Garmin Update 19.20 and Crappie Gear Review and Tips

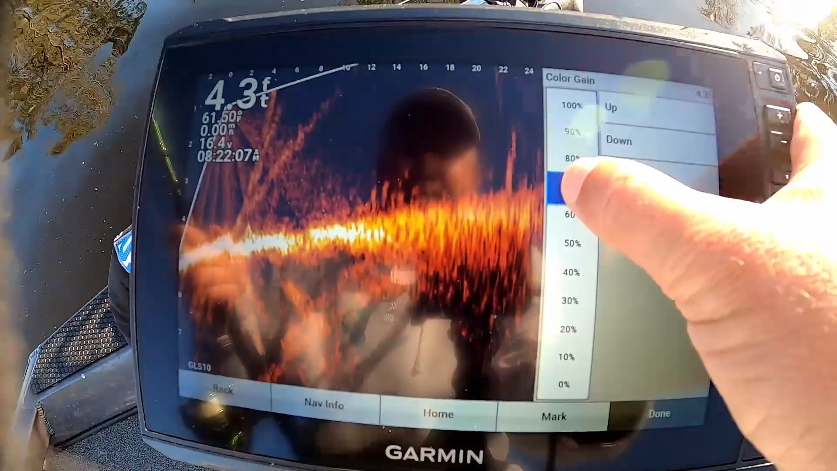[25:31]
On screen: depth 4.3 ft
got that on 75 let's put that on 70 all right let's let's play with that new
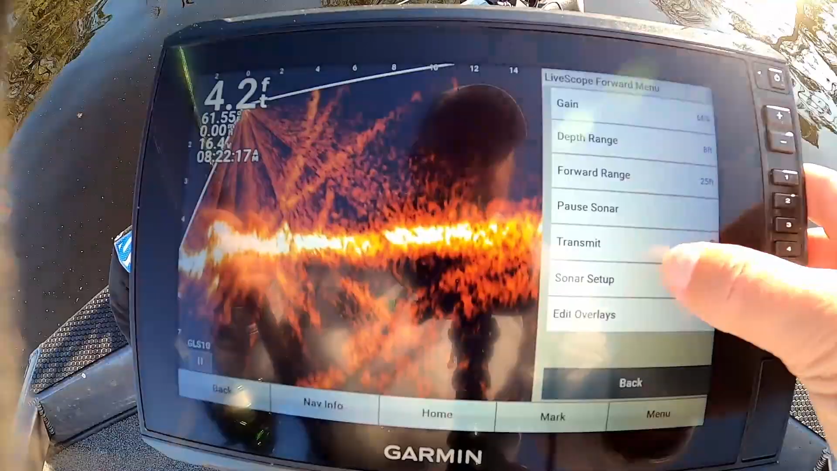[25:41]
On screen: depth 4.2 ft
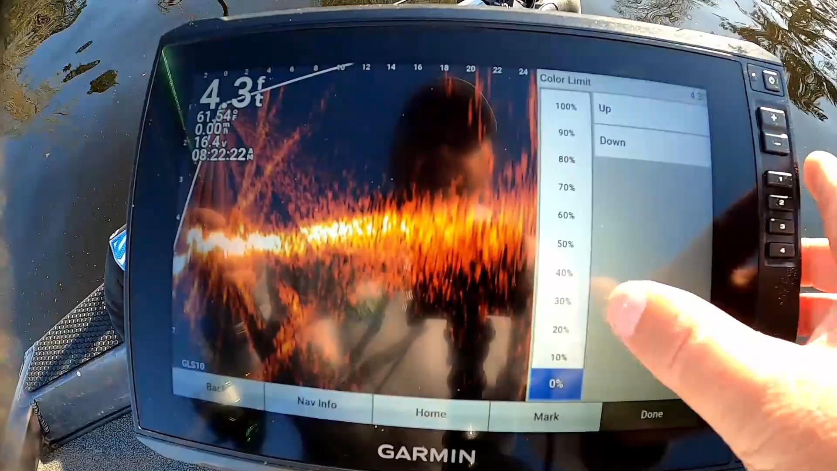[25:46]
color limit let's see if we can filter it out a little bit with the color limit
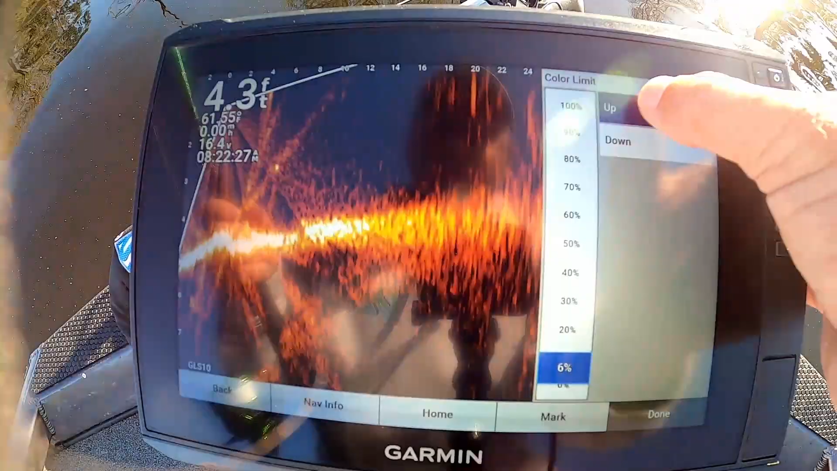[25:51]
On screen: depth 4.3 ft
so we're going to go up on that color limit to
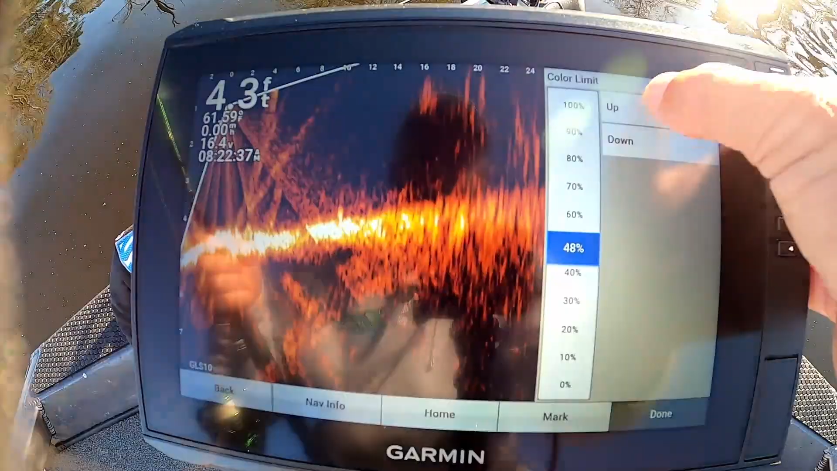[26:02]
On screen: depth 4.3 ft
i don't know guys i can't tell it's doing anything
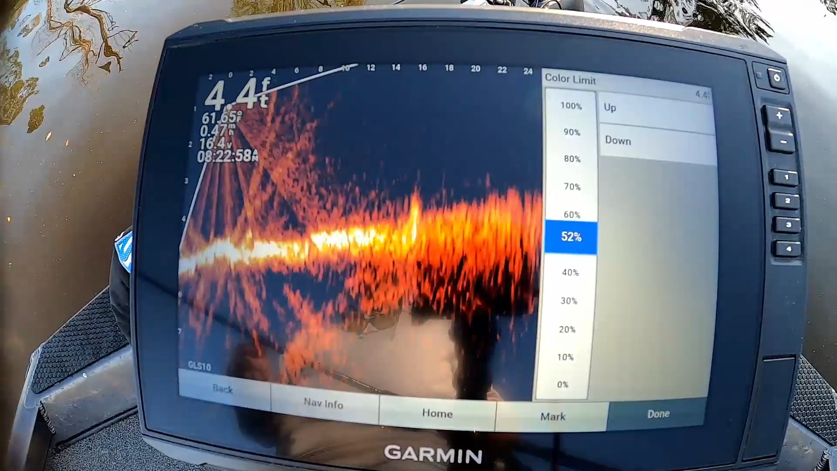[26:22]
back us up i got us in some awfully shallow water let's see uh i can still see my jig i can still see that fish down there so i mean this is definitely usable more so i think more so than it was there's a fish right there i don't think my blind spot is as bad guys i think it's a little better
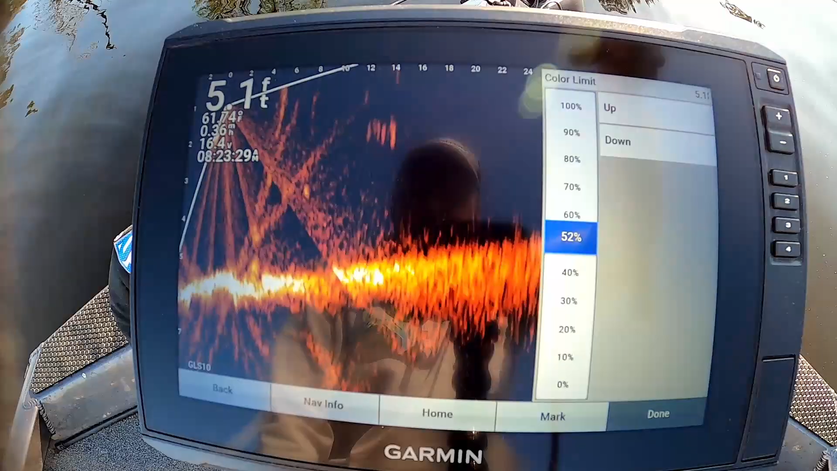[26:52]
my picture's not as clear unless i go to noise reject on high and then it puts my blind spot back
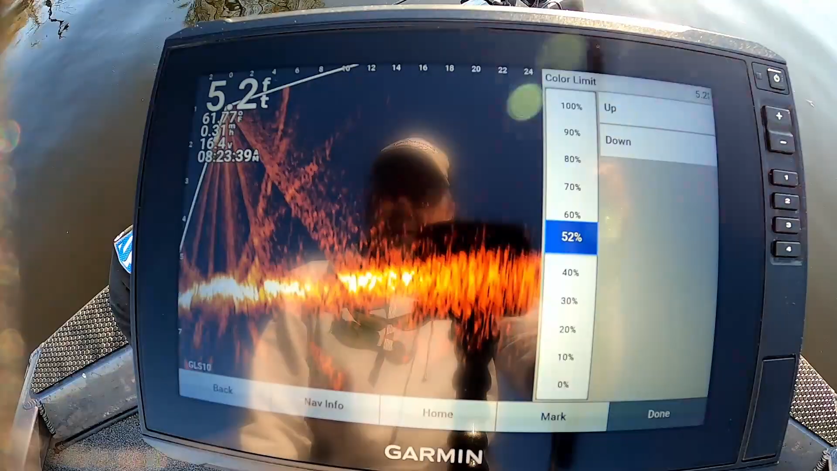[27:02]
but that is definitely it's definitely gonna let me see my jig a little better
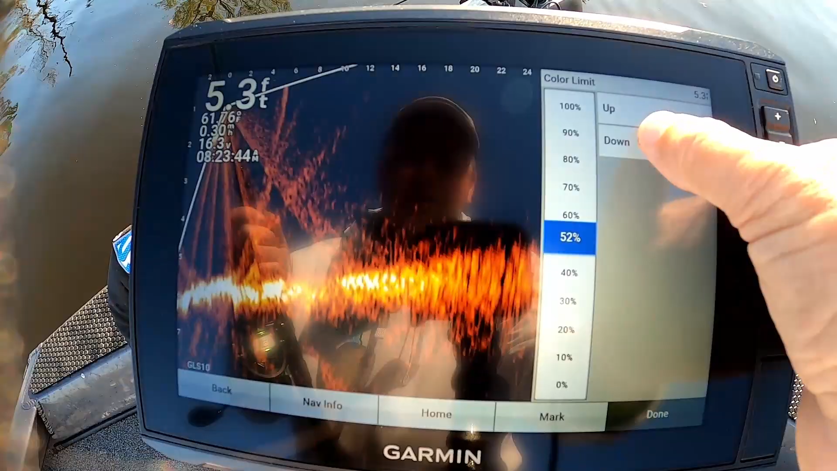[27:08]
On screen: depth 5.3 ft
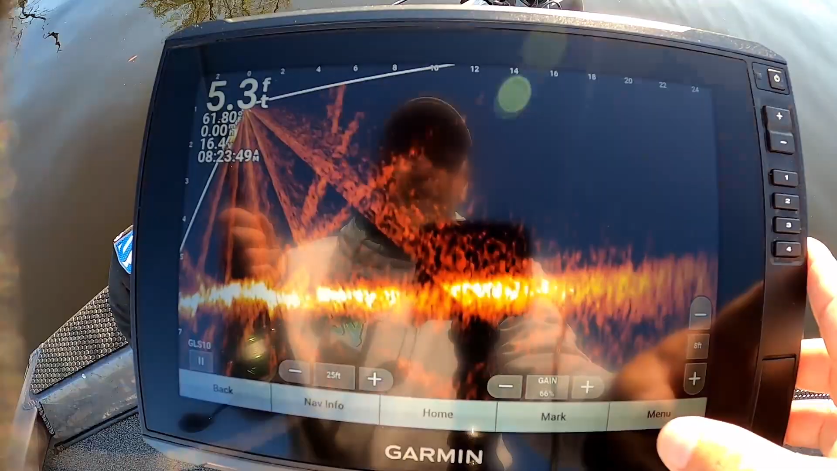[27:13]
On screen: depth 5.3 ft
let's try noise reject
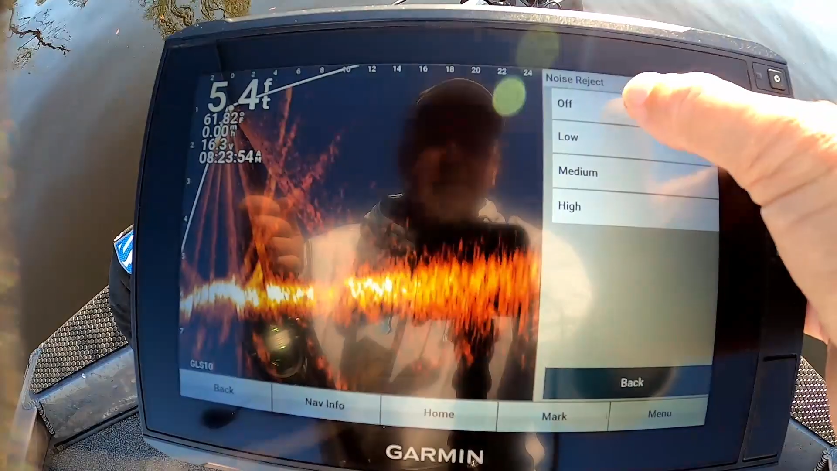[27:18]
On screen: depth 5.4 ft
low low didn't do anything medium
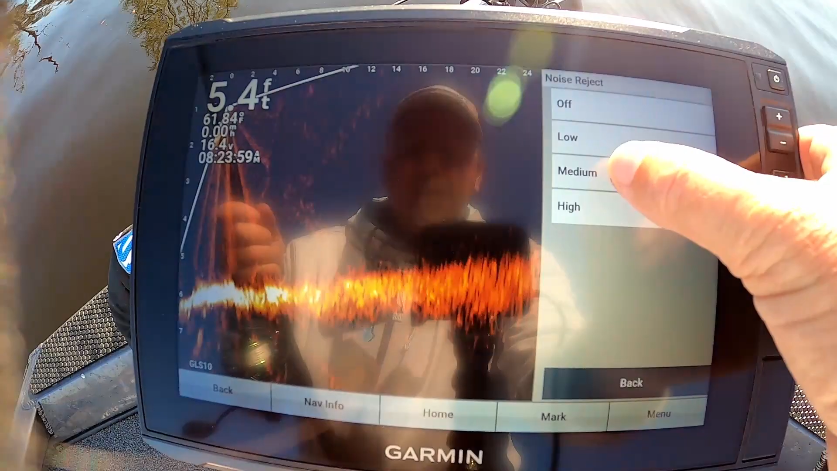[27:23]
On screen: depth 5.4 ft
that created a blind spot looks like
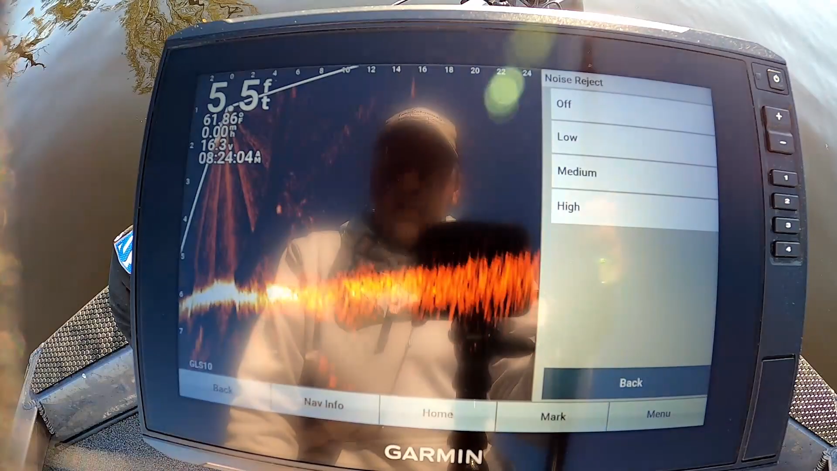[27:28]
On screen: depth 5.5 ft
but it's closer to me yeah there is a blind spot there with that on you guys see that i know the glare is bad so we do have a blind spot a little bit not as bad though still there but it's not i don't think it's as bad as it was guys maybe it did help a little bit
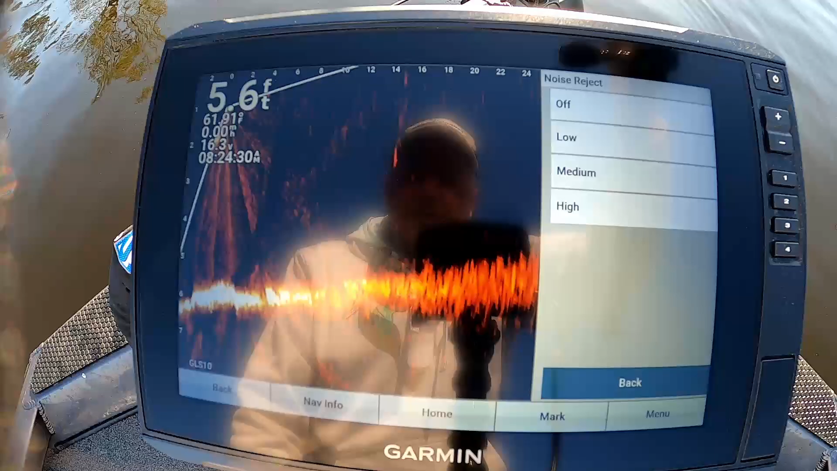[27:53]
On screen: depth 5.6 ft
i see my bait definitely usable that's on medium on high clears the picture up that's pretty good with noise rejecting on high right now my blind spot is i've got one
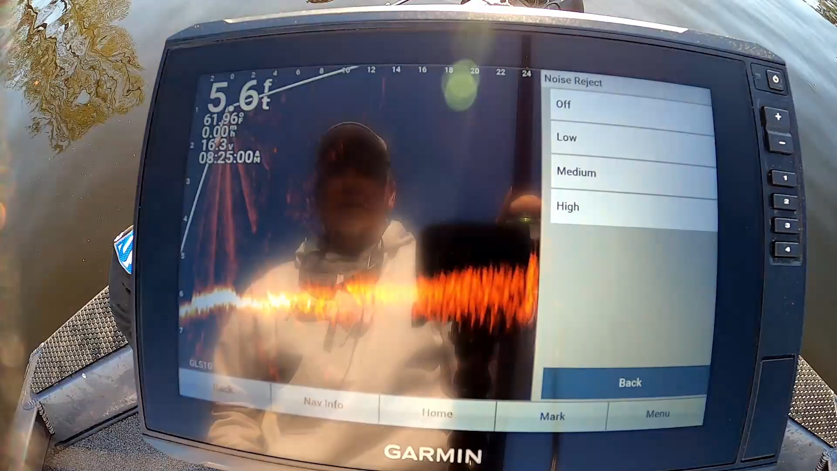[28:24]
On screen: depth 5.6 ft
but really close to the boat so you guys can see see that jig so at four feet all the way to the surface that jig disappears you can't see it
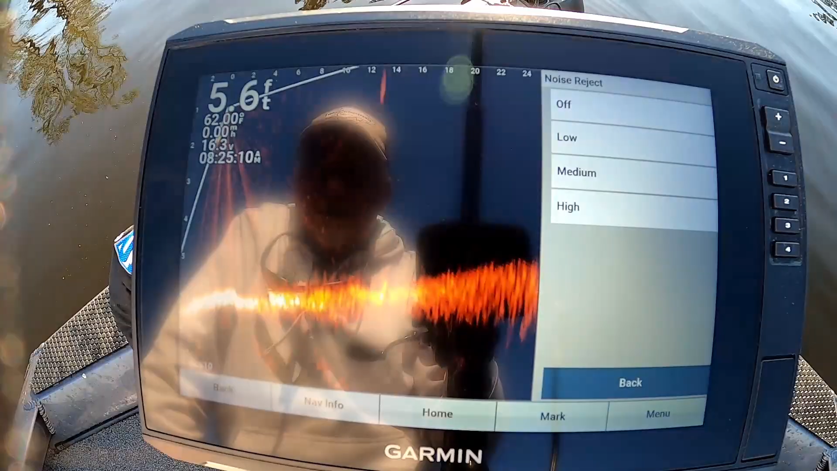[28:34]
On screen: depth 5.6 ft
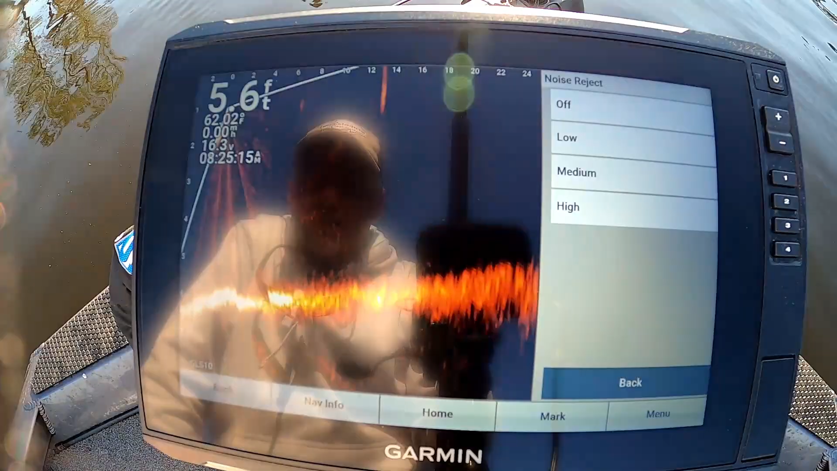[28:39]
On screen: depth 5.6 ft
so let's zoom the range out let's let's get off of here
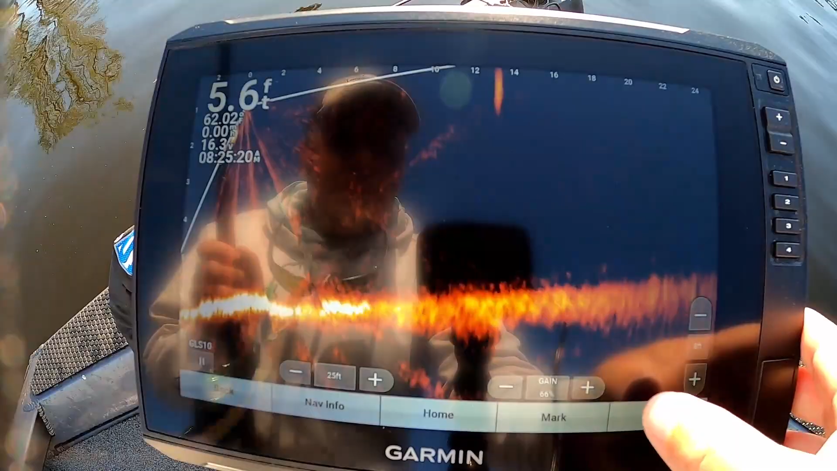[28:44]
On screen: depth 5.6 ft
we're at 24 feet so that's not too bad so let's see that's pretty good i can see that pretty good guys let's see how close it gets before it disappears so that's that's where my rod is naturally straight up and down right there at six feet so there's a blind spot see it vanish